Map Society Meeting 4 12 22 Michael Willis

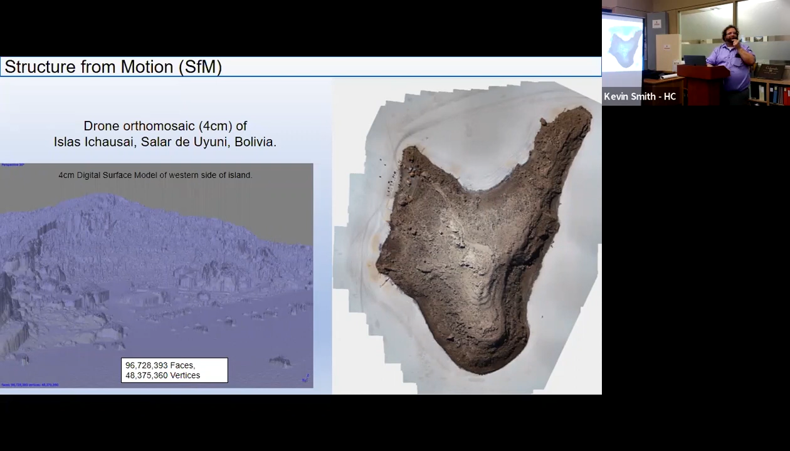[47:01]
That took maybe 5 hours of processing on this computer. Next slide. And to give you an idea, again, it's hard to see, but you see all these little black bits showing up? These are individual cacti on the island. So if you wanted to repeat this, you could get an idea of how fast the cacti grow. You can see which cacti are being knocked down by the wind. You can see that this guy in their Toyota Hilux has a roof rack on from this sort of stuff.
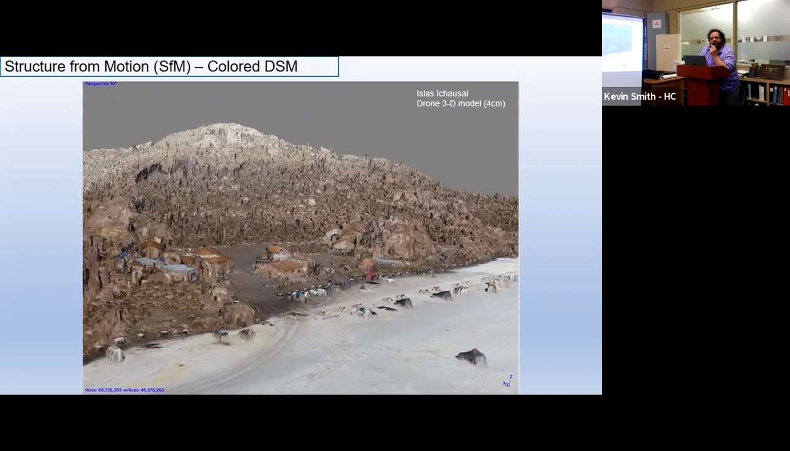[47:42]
So incredible precision, and it boggles the mind with what you can actually do with this. So there's been a revolution in UAV-driven mapping, but there's also been a revolution with the satellite imagery. So if we go to the next slide, please.
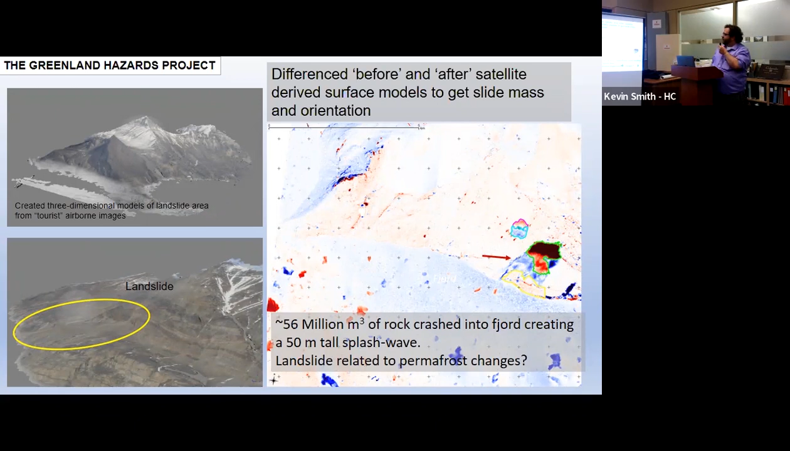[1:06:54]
It was about 56 million cubic meters of rock, fell off the side of the mountain into the fjord, created a 50 meter, it's closer to 90 meter, this is an old slide, 50 meter splash wave, and we're still trying to figure out how and why it occurred. This, again, kind of hard to see in this,